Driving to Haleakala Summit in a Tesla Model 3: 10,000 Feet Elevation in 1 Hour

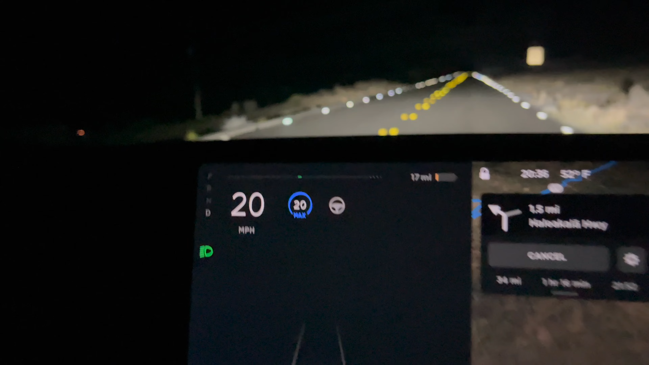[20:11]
If I do this, we're using charge, but going downhill, usually as long as I'm not accelerating, it's breaking. So, we will be actively trying to see how much we can get.
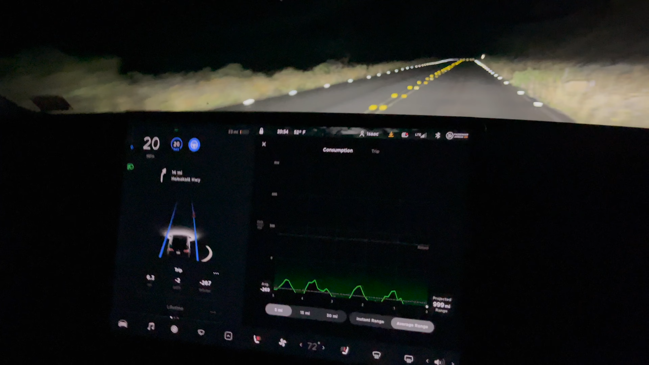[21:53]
Literally. Our average is negative 269 kilowatt hours per mile. Wow. So far we've gained 2 kilowatt hours and we've gained about 6 miles of charge.